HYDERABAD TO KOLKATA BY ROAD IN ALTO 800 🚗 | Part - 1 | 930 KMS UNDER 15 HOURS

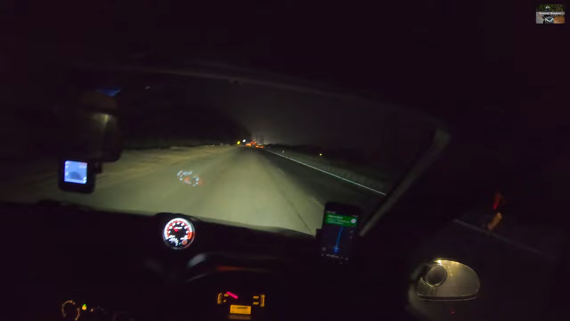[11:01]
So we are done with our early dinner or snacks, whatever you call it. We are headed towards Visakhapatnam. ये concrete वाला highway start हो चुका है. काफी noisy होता है और काफी vibrate भी करती है car इसके ऊपर. So कुछ ऐसे रहने वाला है अब journey. चलते हैं आगे आगे देखते हैं क्या क्या है आज के लिए. Okay, so 9:18 हो चुके हैं और अभी
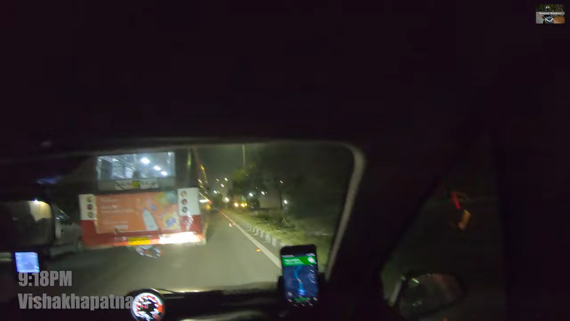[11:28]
भी हम लोग Vizag city से exit ही कर रहे हैं. सो जो रास्ता हमने लिया था जो कि आउटर रिंग रोड लग रहा था वो कुछ ज़्यादा ही ख़राब था.
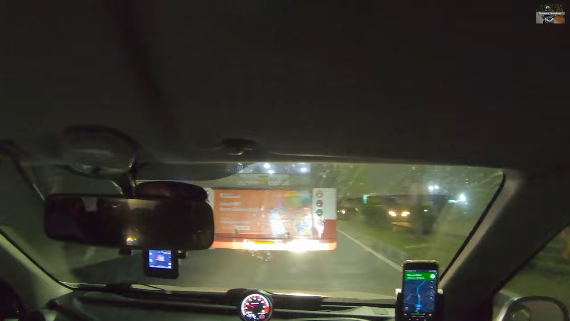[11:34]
थोड़ा बहुत डी रूट होके हम लोग सिटी के तरफ आ गए. NH16 पे मिलने के बाद हम लोग कंटिन्यू कर रहे हैं टूवर्ड्स बैरमपुर. तो अभी तक सिटी तो ख़त्म नहीं हुआ है, सिटी लिमिट्स चल रहे हैं, अभी भी ट्रैफिक है थोड़ा बहुत.
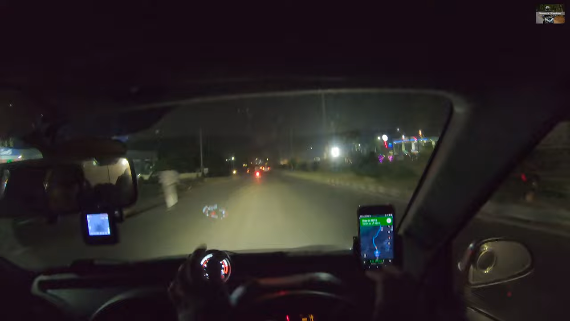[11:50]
एंड वी आर डन विथ डिनर, सो वो उसमें कोई टेंशन नहीं है, नो मोर डिनर स्टफ. सो देखते हैं कब तक पहुँचते हैं बैरमपुर. अभी तक तो 127 दिखा रहा है, रोड आधा घंटा ऐड हो चुका है टाइम पे टोटल टाइम. Alright, last 44 kilometers to today's destination, जो कि बैरमपुर में है. हमको एक होटल मिल चुका है. होटल ढूंढने में काफ़ी दिक्कत हुई और फाइनली मिल गया. थोड़ा यहाँ वहाँ सर्च रिसर्च करने के बाद बैरमपुर शहर के पास में है होटल.
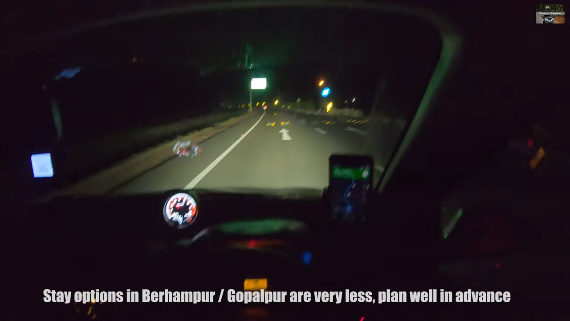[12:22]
नेशनल हाईवे से ज़्यादा दूर नहीं है, मैप देखा है हम लोगों ने. सो बच गए हैं 44 kilometers, लगभग 56 मिनट्स दिखा रहा है मैप, 12:47 दिखा रहा है ETA. So we should reach before that probably. And the road conditions have been superb after Visakhapatnam. बहुत ज़्यादा अच्छे रास्ते हैं, बिल्कुल स्मूथ और 6 lane, 8 lane चल रहा है. तो थोड़े ही देर में हम लोग उड़ीसा में एंटर कर जाएंगे. सो आई होप द रोड कंडीशंस वुड बी नाइस इवन इन द उड़ीसा पार्ट.
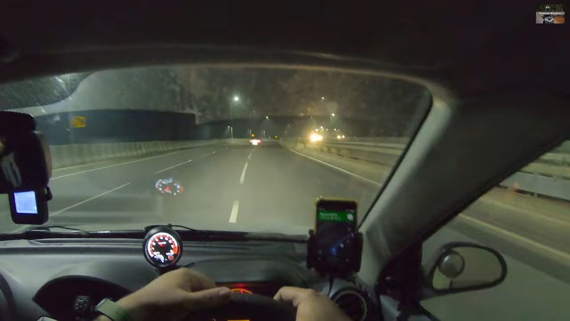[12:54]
सो फार द रोड्स हैव बीन रियली नाइस सिंस विशाखापट्टनम. आई ऑलरेडी सी कपल ऑफ OR एंड OD कार्स and trucks here and there. What you see ahead is the border checkpost. So we are basically entering into Odisha. तो आ गया है finally. Odisha enter करने वाले हैं हम लोग.
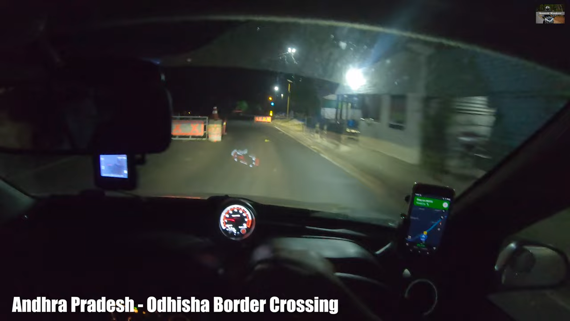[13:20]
ये रहा checkpost और ये हम हो गए enter. बढ़िया, अब बचे हैं बस 20 किलोमीटर towards the state.
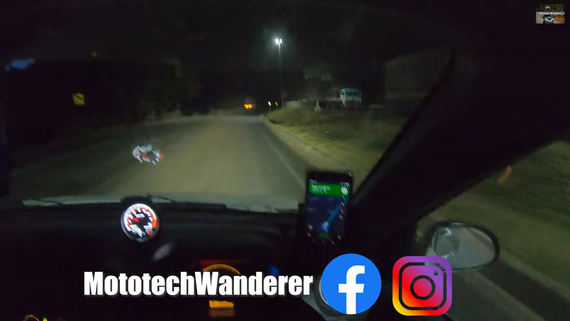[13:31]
वहाँ तक जल्दी से पहुँचते हैं, चेक इन करके फ्रेश लेना है रात को बस, और फिर कल सुबह आगे की जर्नी कंटिन्यू करनी है.